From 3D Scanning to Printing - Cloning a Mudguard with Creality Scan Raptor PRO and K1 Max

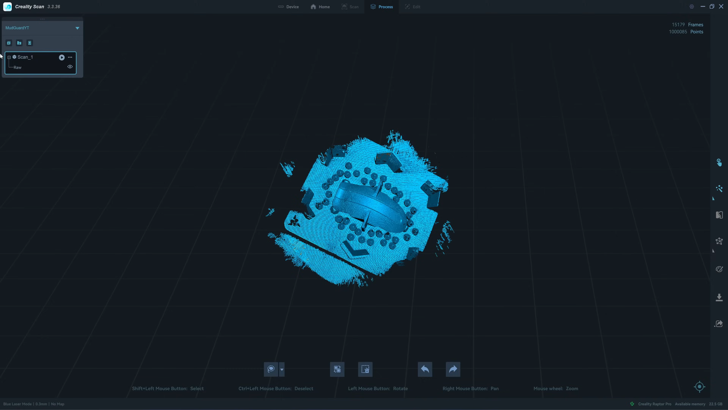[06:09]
I will add scan 0.3, Google Marker Scan
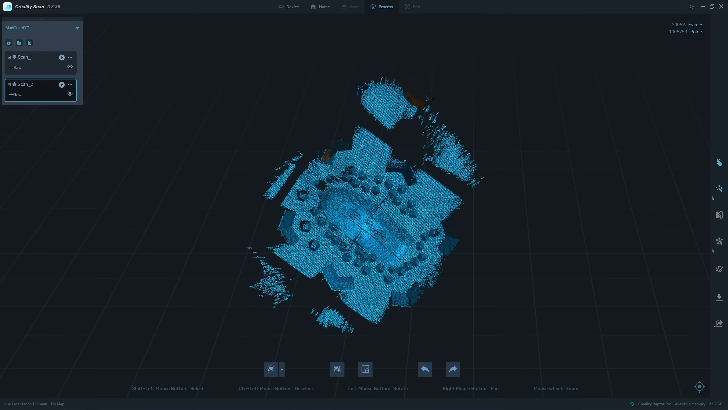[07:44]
Let's process the product cloud, it's a second scan
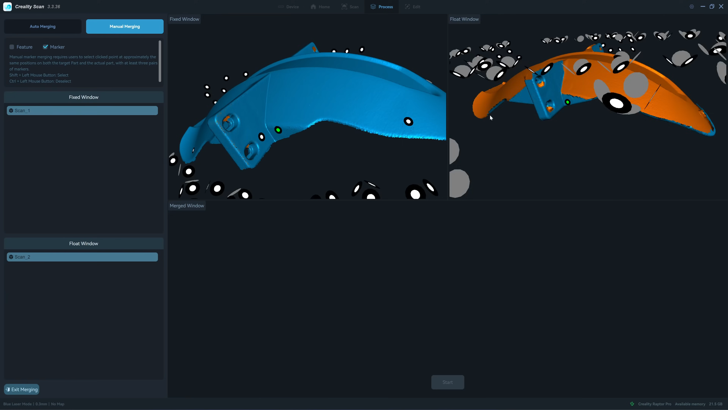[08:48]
okay, 3 what about the other side,
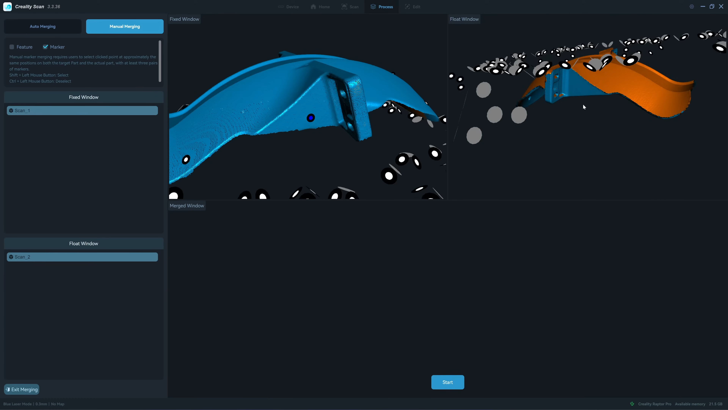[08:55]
come on right, I can see one,
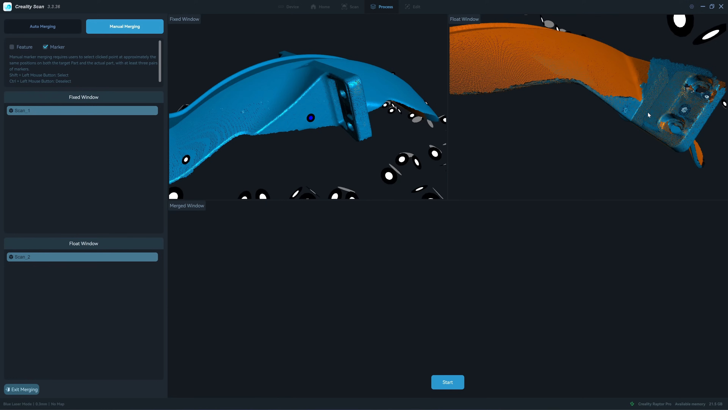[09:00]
and this one here okay, pick this one, okay there,
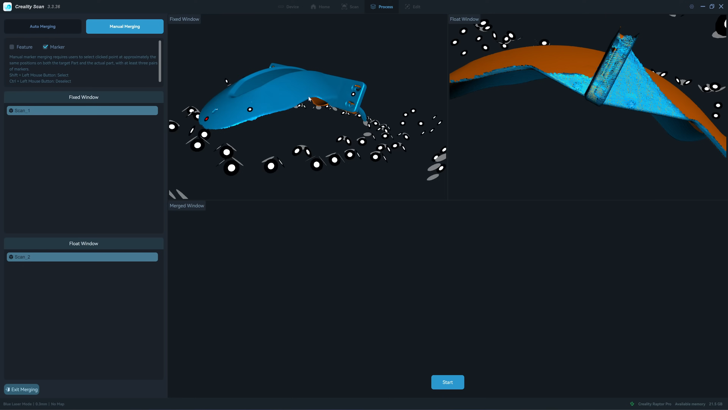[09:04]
I pick this one let's try one more okay, alright,
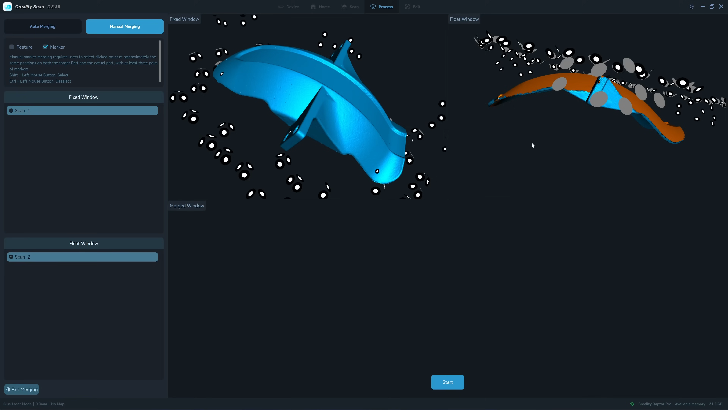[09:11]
let's merge it okay, it can merge click yes,